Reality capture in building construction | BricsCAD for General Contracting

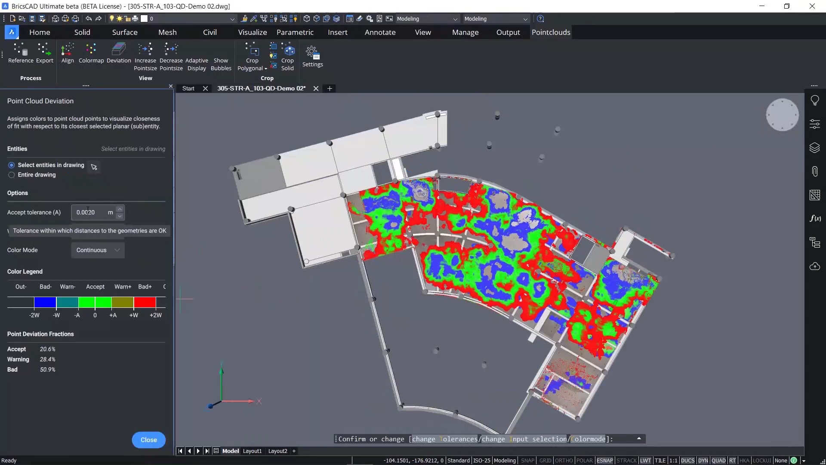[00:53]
Tolerances can be changed to reflect construction tolerances and as they do change the colour heat map updates to show areas which are acceptable, to areas which may have a warning, to areas which are outside of tolerance.
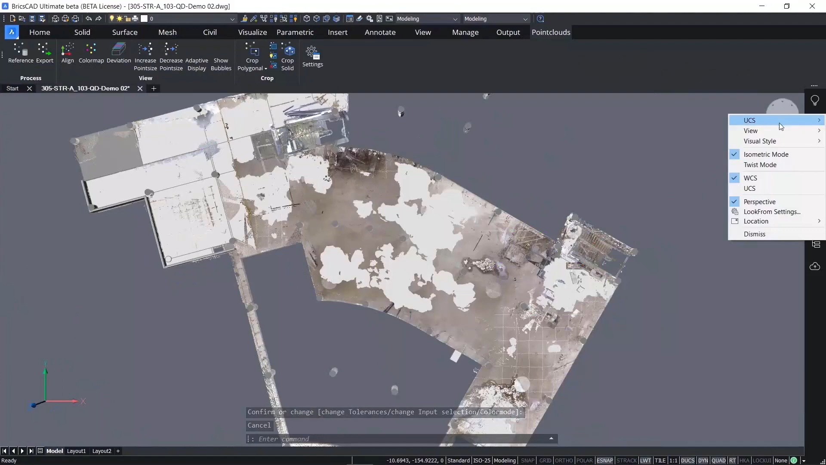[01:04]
You can focus your analysis on specific areas of the design,
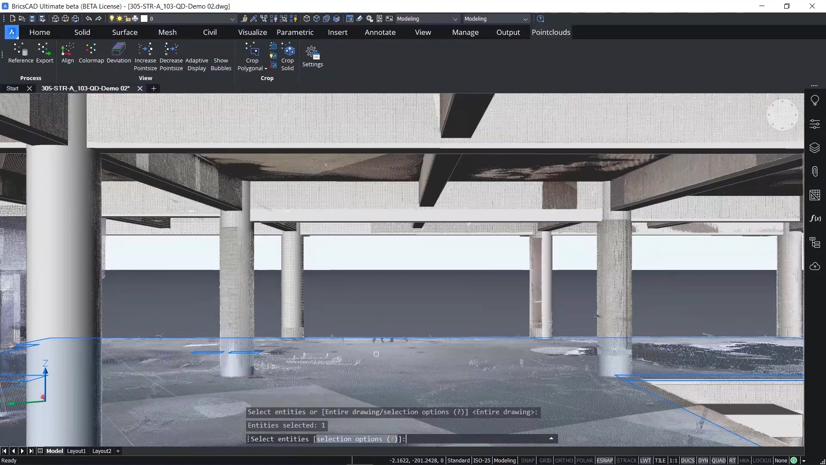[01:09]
making sure that you have the visual inspection and automated workflows to keep your project on track.